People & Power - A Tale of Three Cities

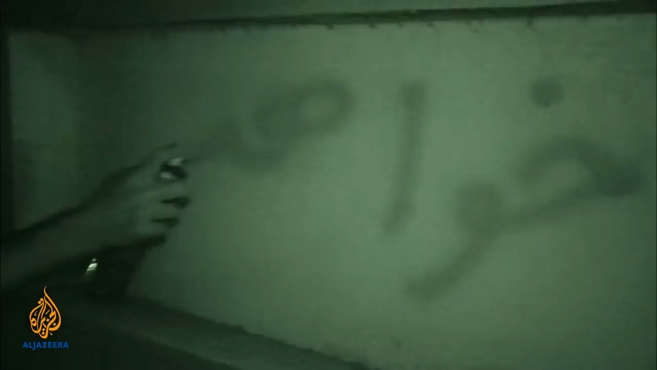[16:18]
to express their message of peace and their desire for change.